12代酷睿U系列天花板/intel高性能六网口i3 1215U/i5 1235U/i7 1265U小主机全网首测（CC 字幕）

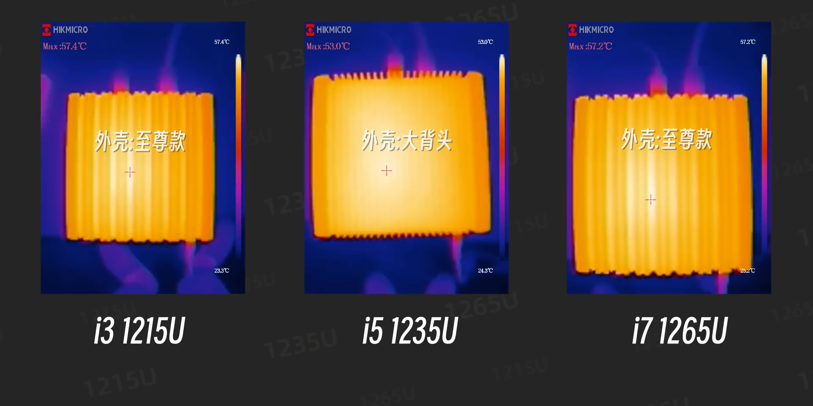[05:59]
度左右1235U则在53度左右可见这个大背头的散热表现还真的是不错好那我们接下来来看一下CPU-Z的测试
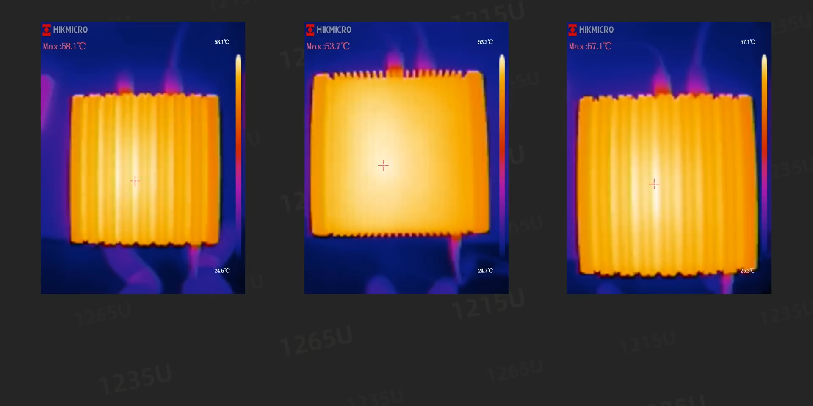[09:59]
在高负载的情况下外壳的温度还是整体比较高的建议放在通风比较好的地方如果你要放在弱电箱那么建议大家加个风扇还是比较稳妥的